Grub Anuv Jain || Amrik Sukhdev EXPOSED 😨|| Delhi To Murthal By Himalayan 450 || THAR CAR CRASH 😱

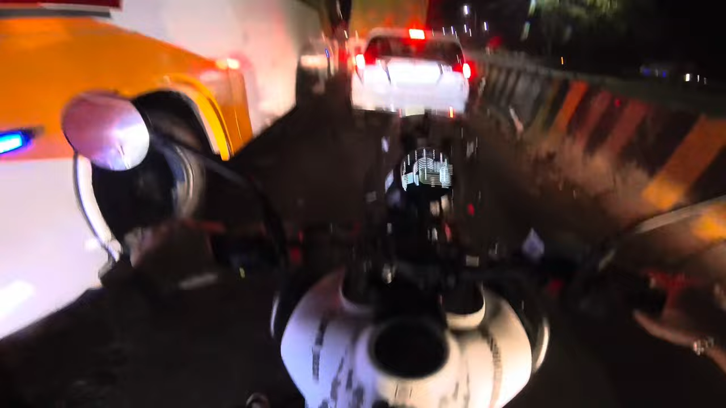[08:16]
इतना जाद है यह रोड़ सेgreat ऐ। इतने बढ़िया ओ दितए तिहा ठ्लाब्य बाइक चलते थी बीना किसी दिक्कत के